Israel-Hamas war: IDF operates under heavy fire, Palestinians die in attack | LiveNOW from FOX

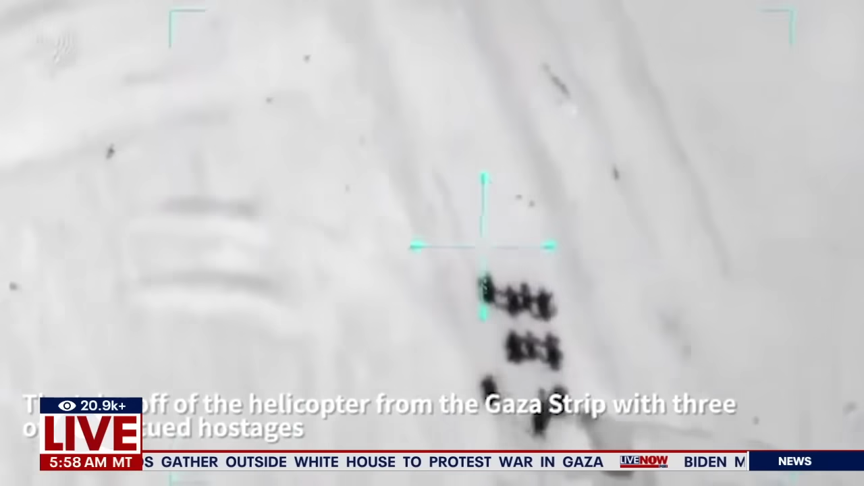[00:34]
that operation that they had to rescue those four hostages.
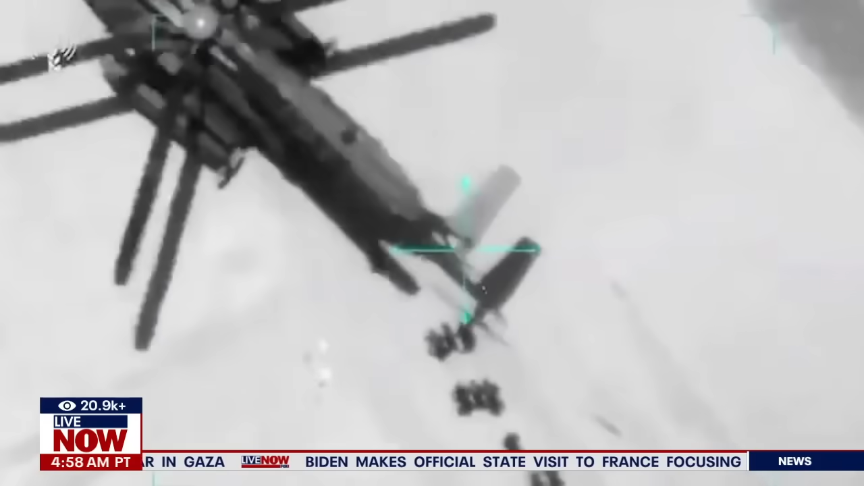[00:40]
We do have new information this morning as it relates to that event. According to our content partners over at the Associated Press,
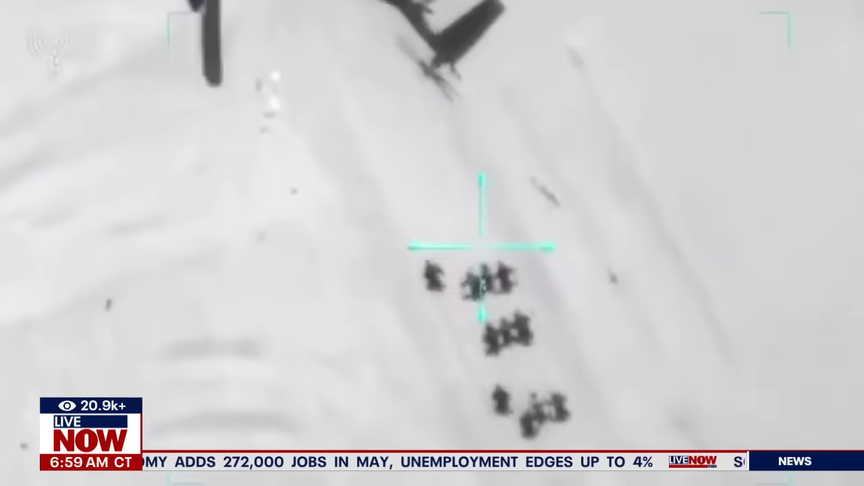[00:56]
They're getting this information from Gaza's health ministry, which if we want to put that into perspective, the Gaza health ministry is run by Hamas.
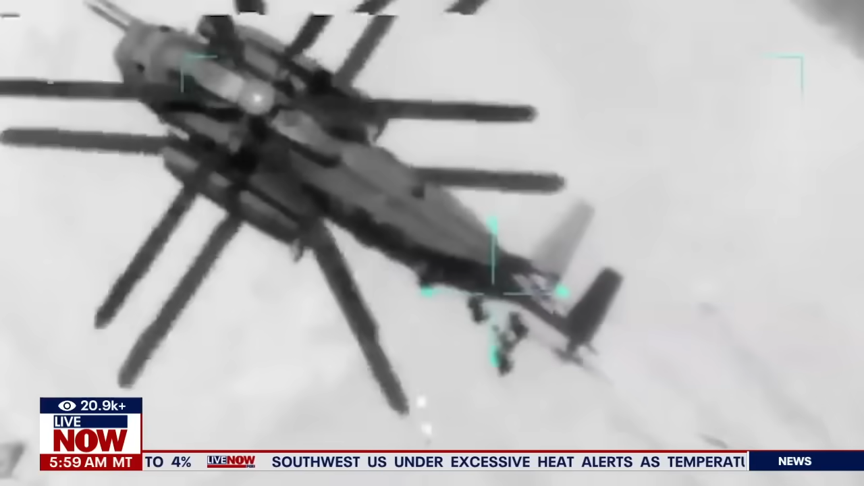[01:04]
The military saying its forces came under heavy fire during the complex daytime operation deep inside of the territory.